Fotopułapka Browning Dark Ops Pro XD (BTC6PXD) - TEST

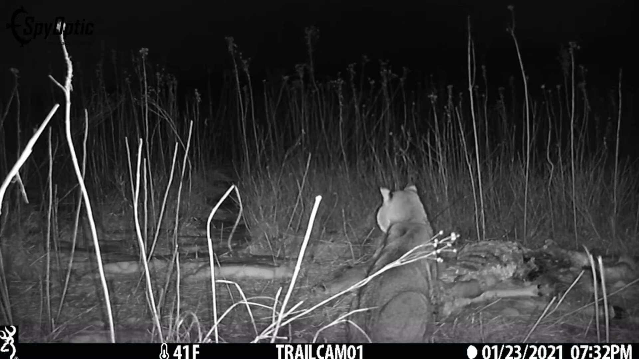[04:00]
Efekt poklatkowy dla miłośników robienia filmów z serii zdjęć. Także fajna opcja jest na wyposażeniu tego modelu.